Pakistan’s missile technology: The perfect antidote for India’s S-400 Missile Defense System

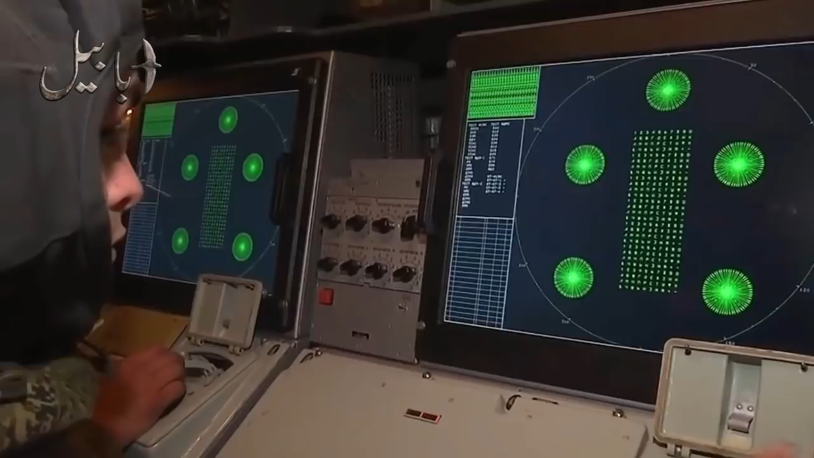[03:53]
کرتا ہے سمپلی یہ کمانڈ اینڈ کنٹرول سسٹم ریڈار، لانچرز، اینٹی مزائل سسٹمز اس پوری ایک یونٹ کو آپس میں جوڑے رکھتا ہے اور کمانڈ دیتا رہتا ہے یہ سسٹم اپنا
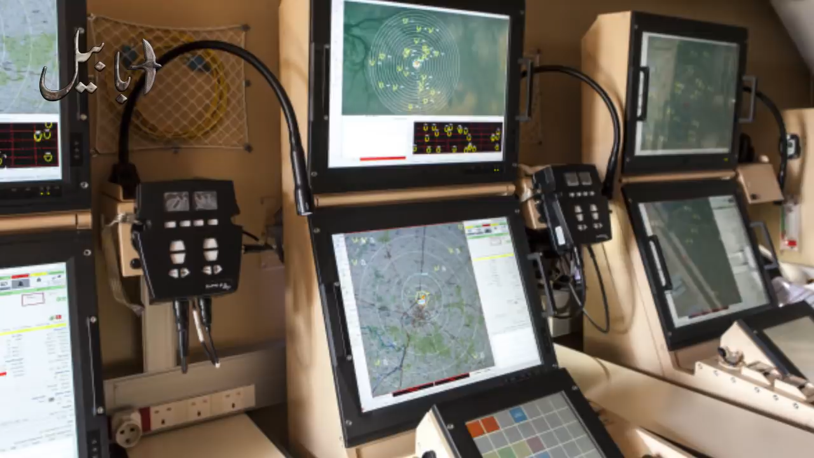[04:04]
ڈیٹا دوسرے دیفینس سسٹم سے بھی شیئر کرنے کی صلاحیت رکھتا ہے جیسا کہ S300 SA23 SA12 سسٹم وغیرہ سے S400 کا فائر کنٹرول اور ٹارگٹ ٹریکنگ ریڈار